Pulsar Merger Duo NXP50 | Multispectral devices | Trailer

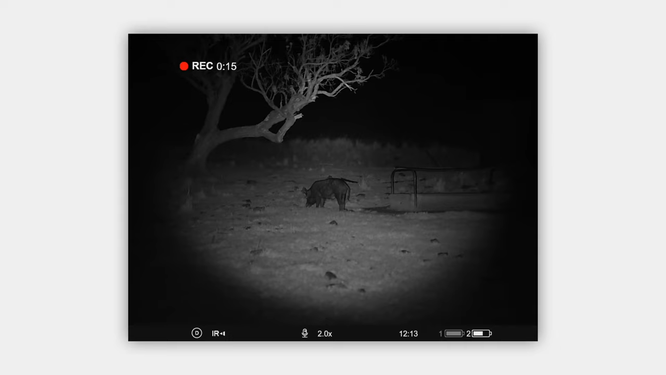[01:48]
It increases the sharpness of the picture when using the digital channel on a really dark and cloudy night.
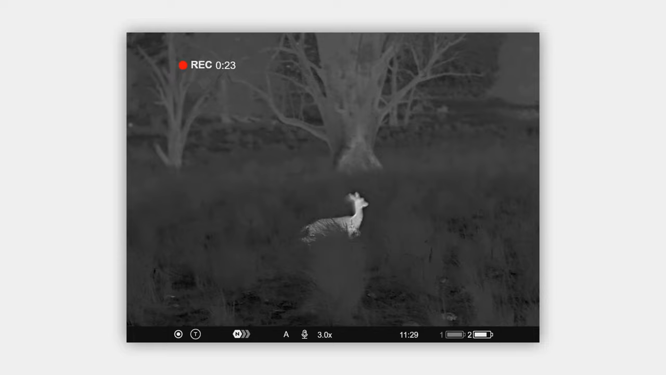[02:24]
This combo ensures stunning image quality and perfect detail recognition even the hardest weather. When thermal contrast is low, be it rain, fog, or cold morning.